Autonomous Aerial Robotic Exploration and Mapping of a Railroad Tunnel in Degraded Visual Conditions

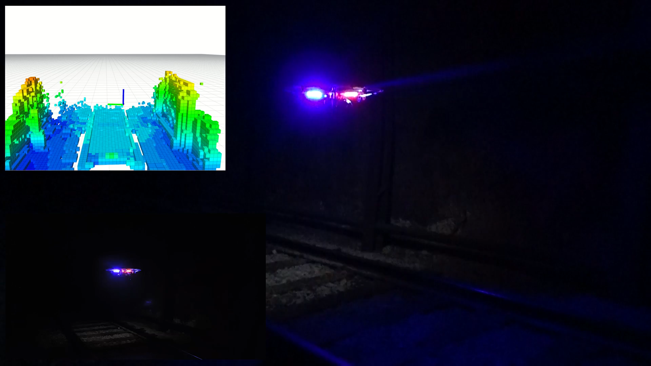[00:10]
This video presents indicative results of a sequence of field experiments conducted to verify and evaluate new algorithms and systems for autonomous exploration and mapping of tunnel environments using aerial robots. In particular, the Tunnel 4 of VNT Railways at Virginia City,
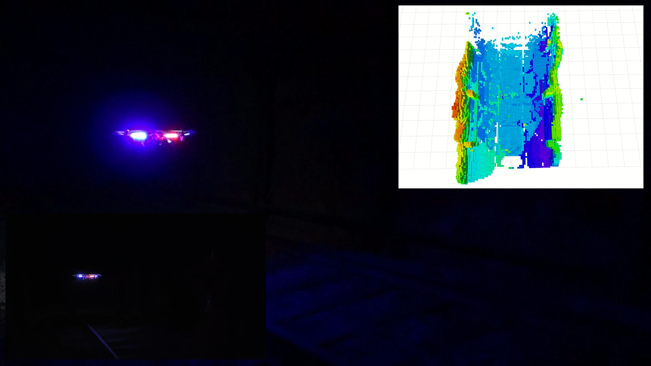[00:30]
Nevada was selected and refers to an approximately 14 foot wide, 25 foot tall,
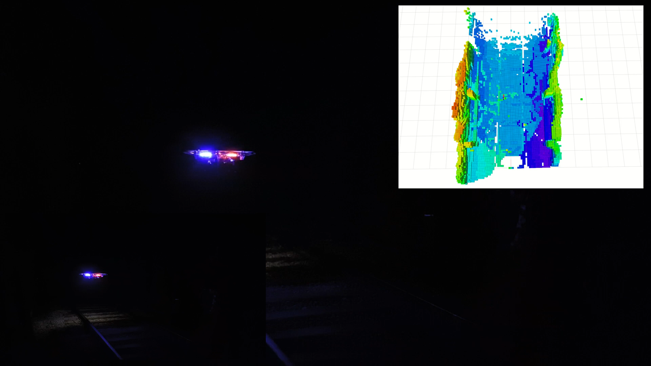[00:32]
and 450 foot long old railway tunnel. For its autonomous exploration,
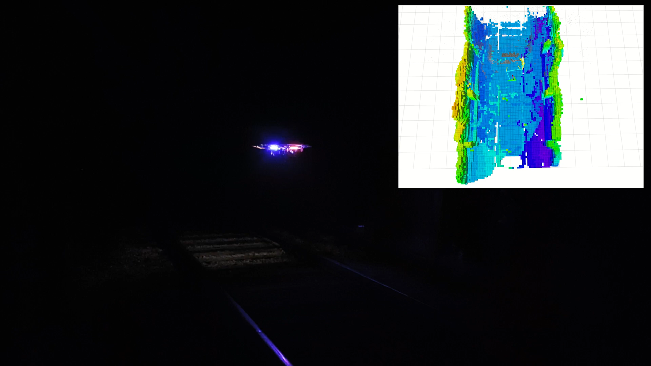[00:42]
a small aerial robot equipped with a multi-model localization and mapping unit, as well as localization uncertainty aware exploration path planning intelligence was developed and utilized.
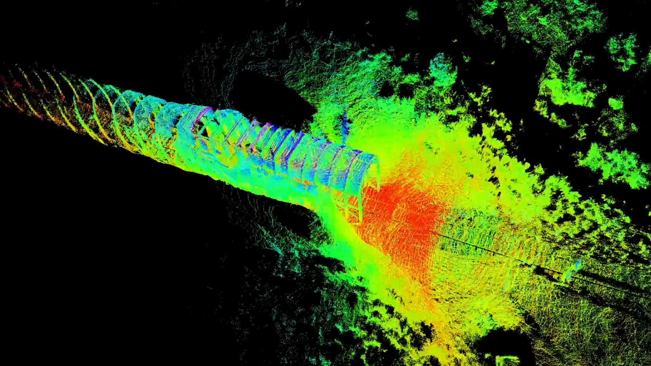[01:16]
In addition, a set of further GPS-denied localization and mapping technologies were
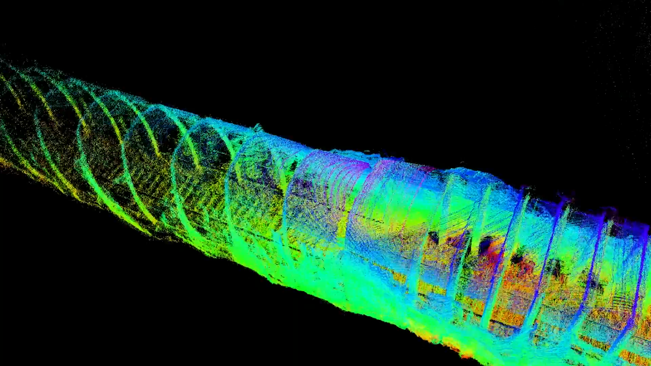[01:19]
tested toward
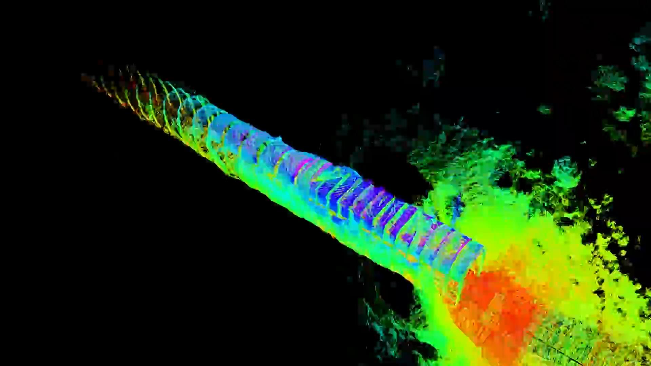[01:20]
the very high-fidelity mapping of the tunnel from all possible perspectives.